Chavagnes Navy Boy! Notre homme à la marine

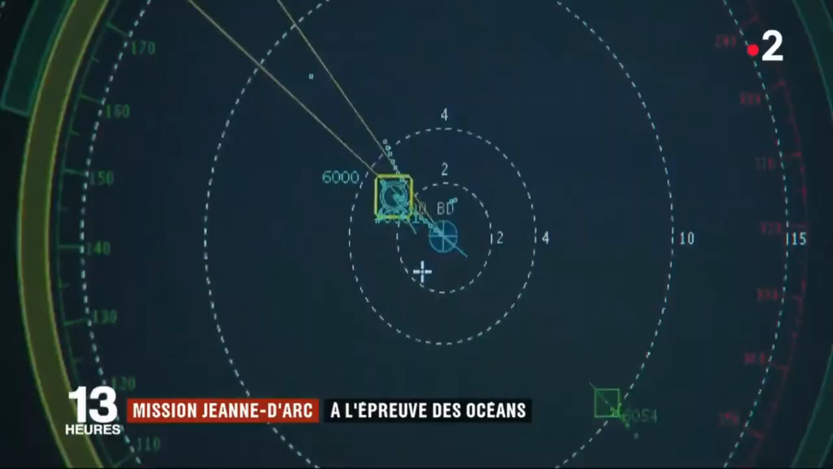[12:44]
Actuellement j'ai toujours les deux Falcons italiens Dans mon 90 pour 281 optiques en orbite Les marins repèrent,
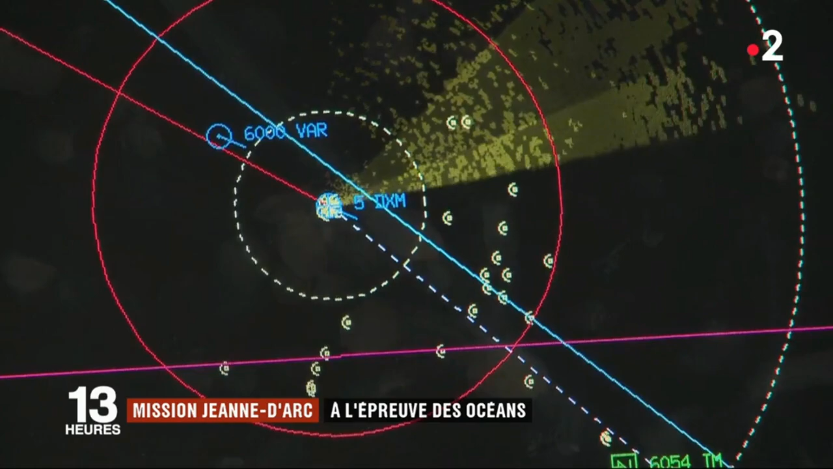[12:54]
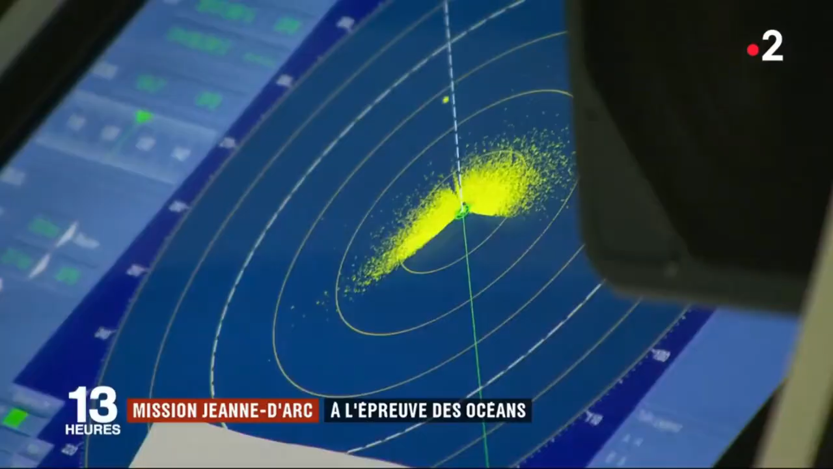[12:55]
surveillent et suivent tous les bateaux Tous les avions Qui voudraient s'approcher d'un peu trop près De ce bâtiment militaire français
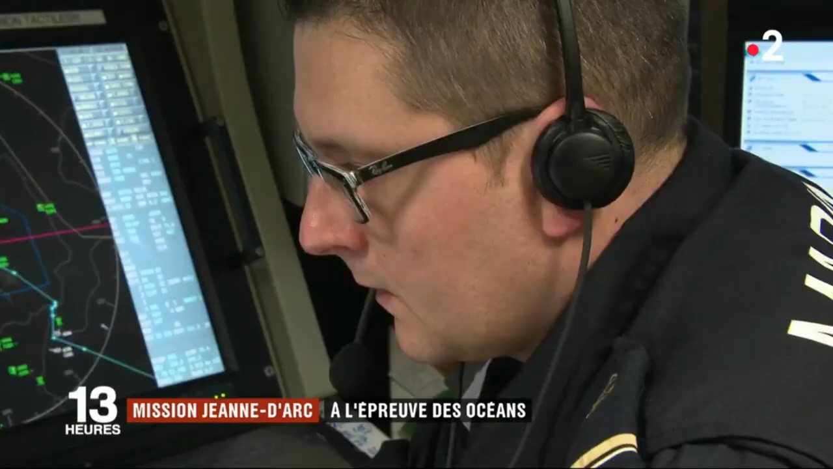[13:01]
Ok de toute façon il est à 38 000 pieds On va pas faire de warning
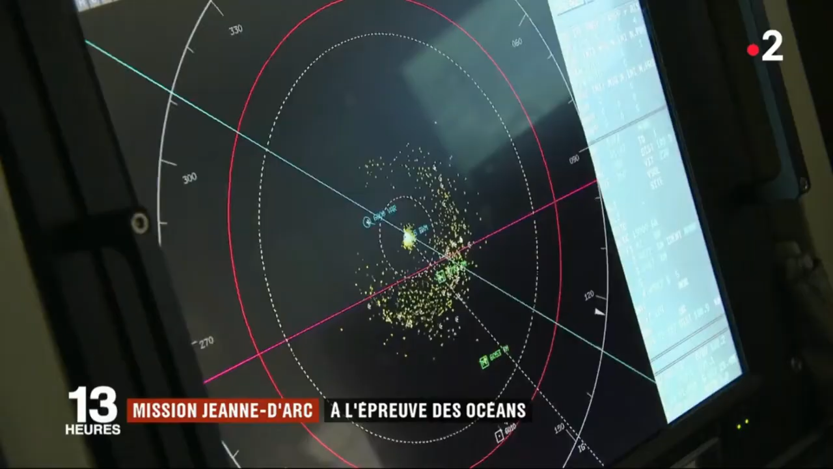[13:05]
D'ici ils peuvent aussi surveiller les territoires syriens Ou irakiens C'est la contribution de la marine A la lutte contre le terrorisme